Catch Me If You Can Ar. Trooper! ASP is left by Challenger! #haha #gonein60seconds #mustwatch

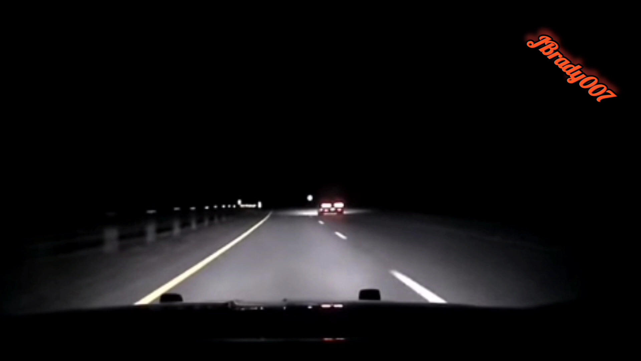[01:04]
I merged onto Interstate 530 and began to catch up to the vehicle. While catching up to the vehicle, I lost sight of vehicle for short time, regaining sight near the 27-mile marker with the vehicle in the right lane. Trooper S. Cavinus caught up to the vehicle, conducting a status check of the license plate LPN hashtag FFBMCM being displayed. I received a return to a 2020 orange Dodge Challenger matching the description of the vehicle in front of me with no confirmed insurance through the Arkansas Online Insurance Verification System.